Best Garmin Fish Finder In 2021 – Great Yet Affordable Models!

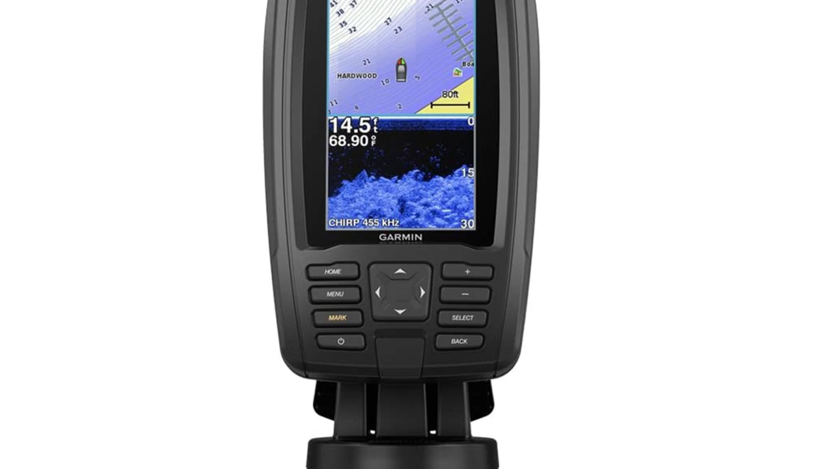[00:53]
It includes both traditional chirp sonar, along with Garmin's own ClearVue scanning sonar technology for near photographic images, which will give you a competitive edge over other units on the market.
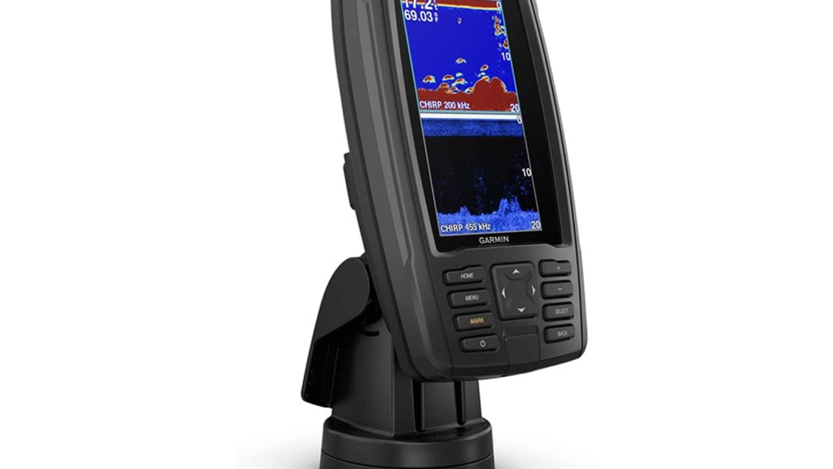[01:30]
Even though it's small, it comes packed with great features, and the ability to split the screen display between GPS and the ClearVue sonar is very handy. Overall for the cost this is a perfect unit.
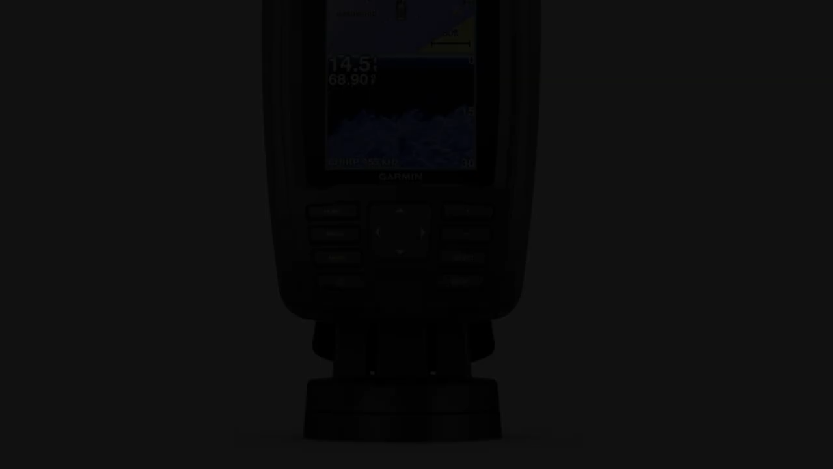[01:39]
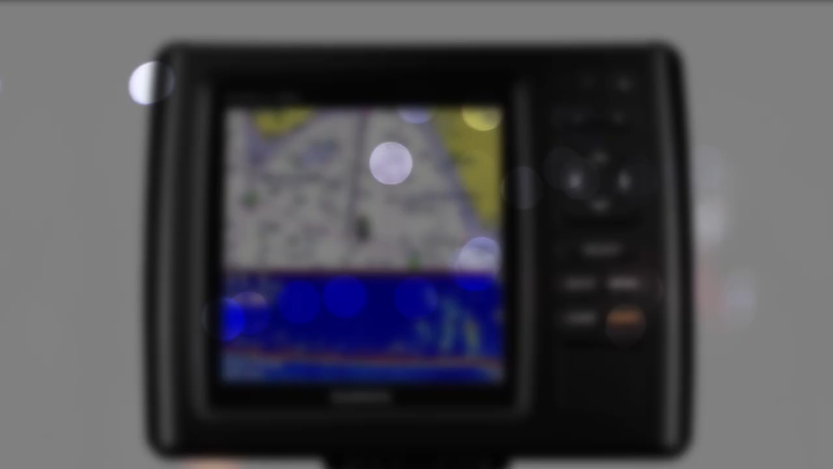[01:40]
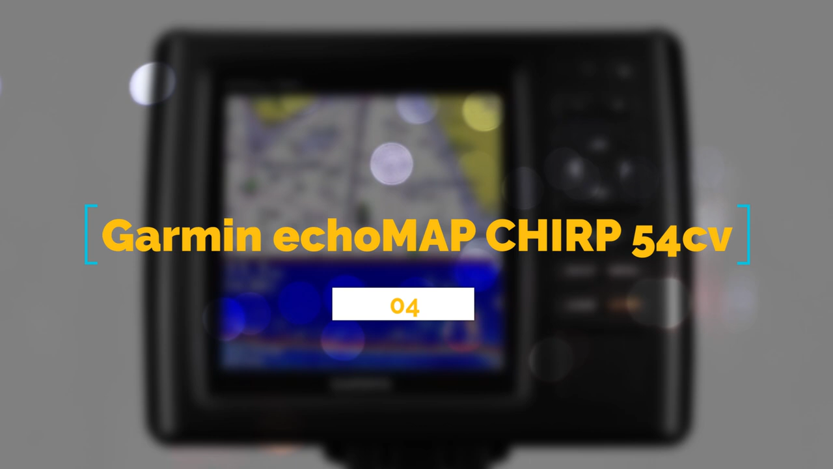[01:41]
Number 4 Garmin Echema Chirp 54 CV with the transducer. This particular model boasts a sleek, sophisticated, durable, and cutting-edge series of equipment that puts the angler in the driver's seat of his or her own destiny.
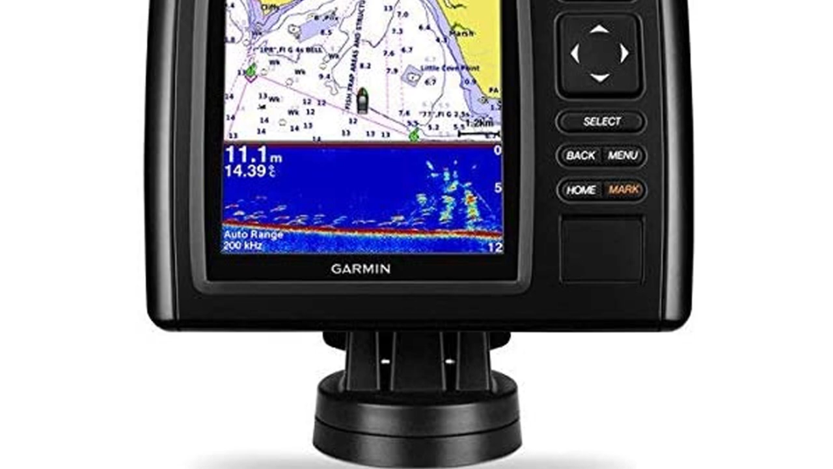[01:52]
On screen: depth 11.1 m, water 14.39°C
Just like the Striker Plus series, it holds built-in ClearVue scanning sonar that shows you much more of what lies beneath the surface of the water. This aspect can be overlooked, as the top-class technology allows the user to accurately map out their surroundings using high-frequency sonar.
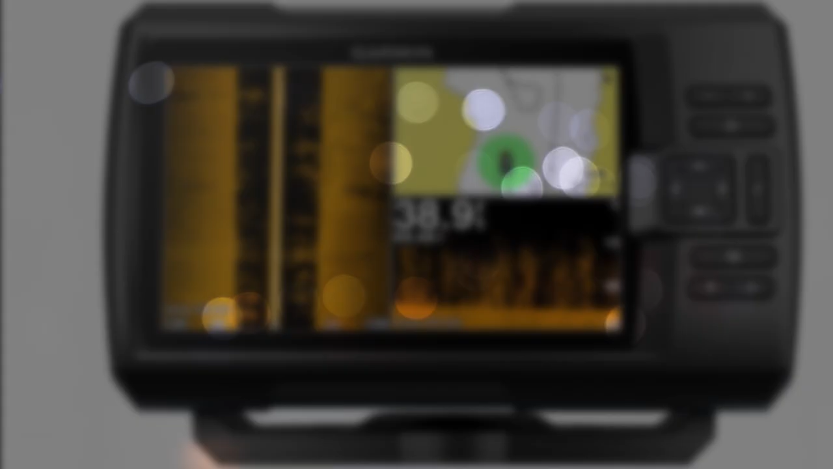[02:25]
Number 3 Garmin Striker Plus 7SV with CV52H WTM transducer and protective cover.
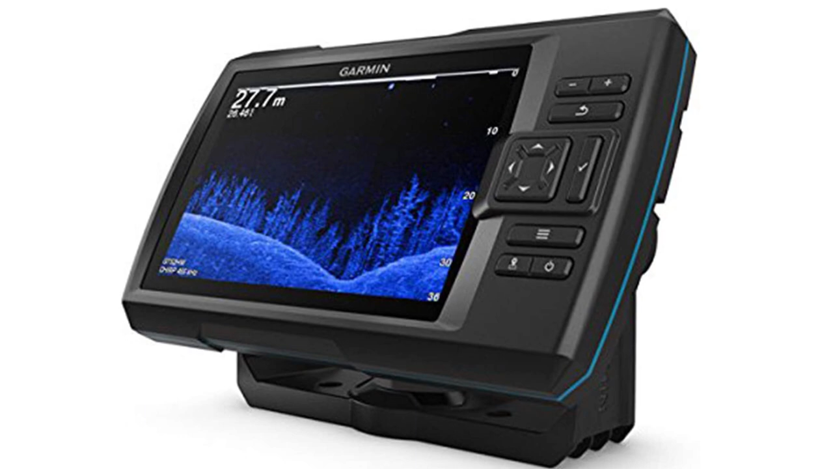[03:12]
On screen: depth 27.7 m
It also boasts a highly sensitive and precise GPS, allowing anglers to accurately map and track their locations. The chirp sonar system also creates crystal-clear images and pinpoint accuracy of the location of potential fish.
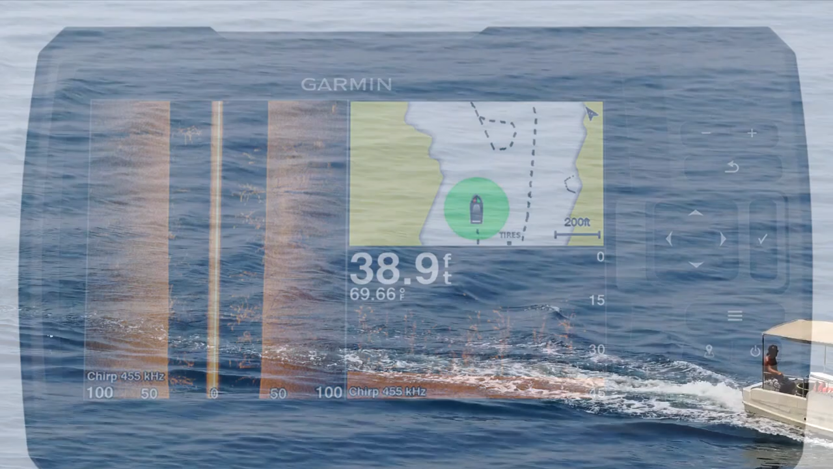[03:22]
On screen: depth 38.9 ft
Point accuracy of the location of potential fish.
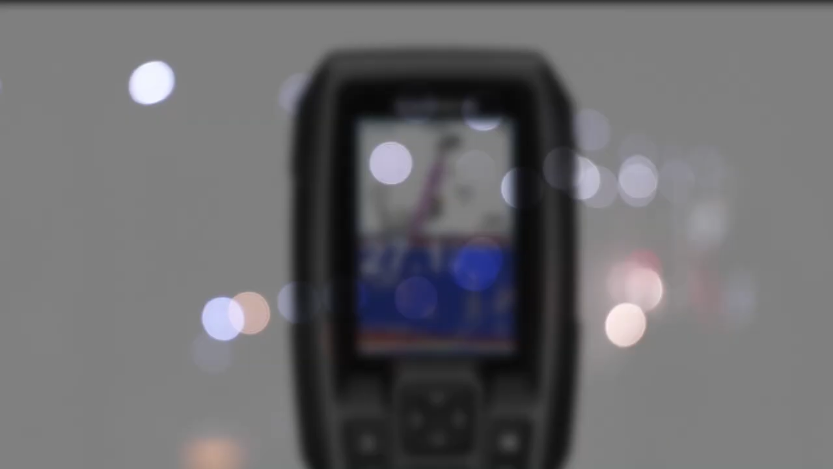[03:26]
Number 2. Garmin Striker 4 with Transducer, 3.5 GPS Fish Finder with Chirp Traditional Transducer.
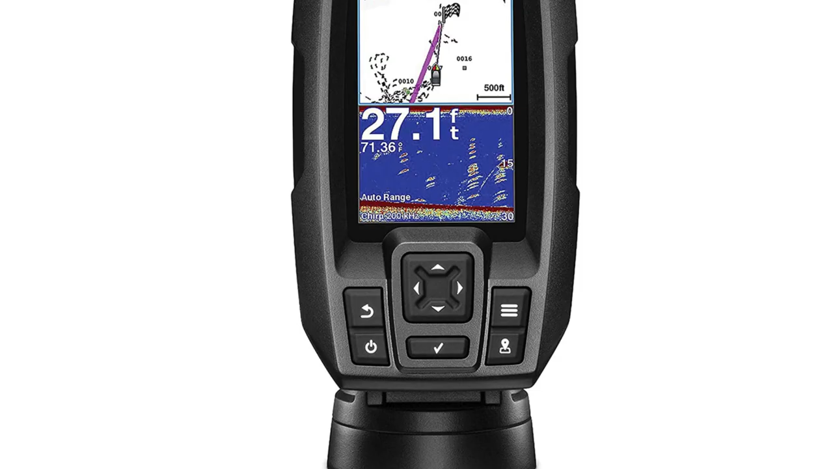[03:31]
On screen: depth 27.1 ft
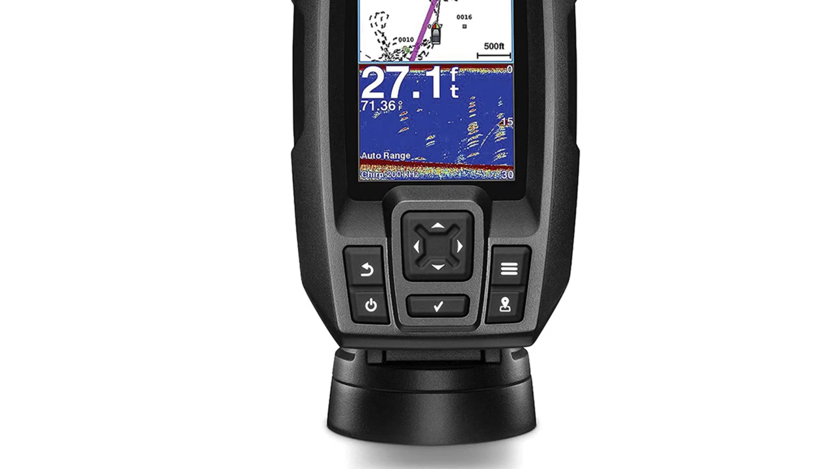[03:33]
On screen: depth 27.1 ft
For something a bit less high-tech and much more portable, the Garmin Striker series, which preceded the Striker Plus, has a few fantastic smaller models.
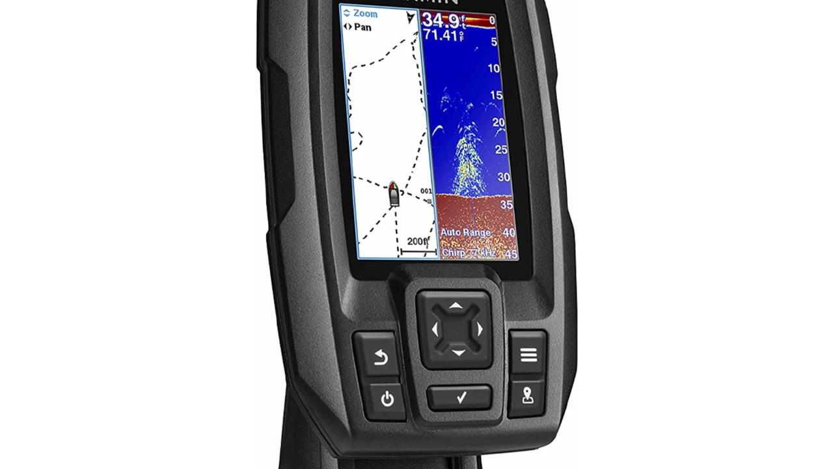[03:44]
On screen: depth 34.9 ft
One of the best ones is the Striker 4, which can be purchased with only the traditional chirp technology, or with chirp and the groundbreaking ClearVu imaging that the Garmin brand is known for.
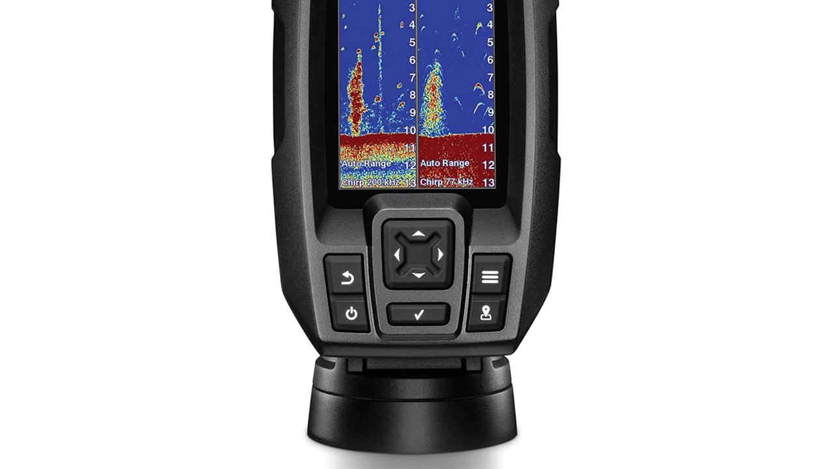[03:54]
The screen, though small at 3.5, boasts clear color visuals for great tracking.
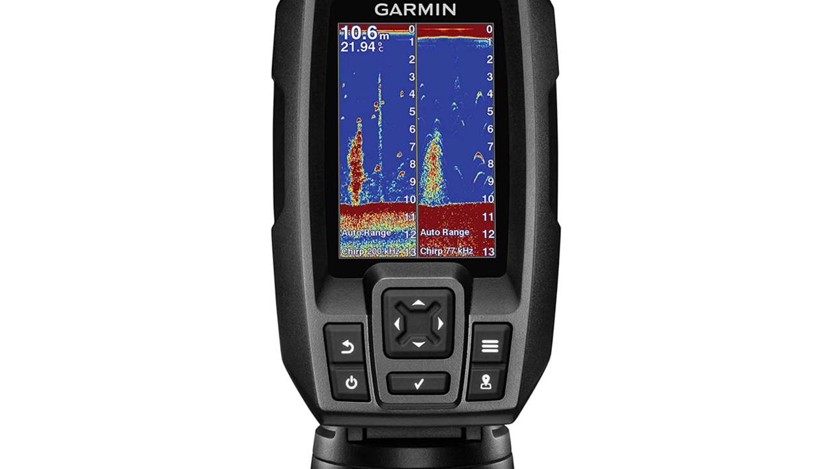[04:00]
On screen: depth 10.6 m, water 21.94°C
With this small fish finder, anglers can also mark and return to spots where they find fish, just like with the larger Striker models. It also displays speed data on the screen,